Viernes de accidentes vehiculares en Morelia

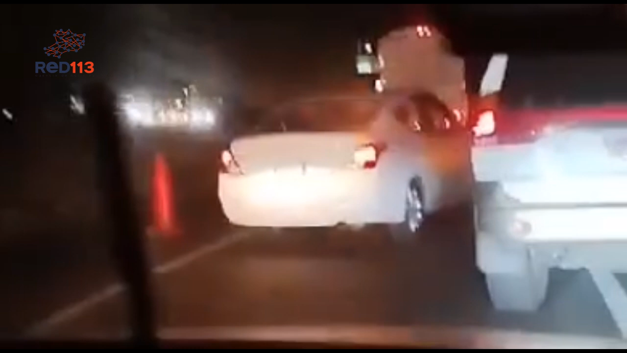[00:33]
Posteriormente, en el periférico Paseo de la República, frente al bar Sirenas, localizado en la colonia Defensores de Puebla, un tráiler se impactó contra el taguario de un taxi en la línea central, hecho que también fue atendido por agentes de vialidad.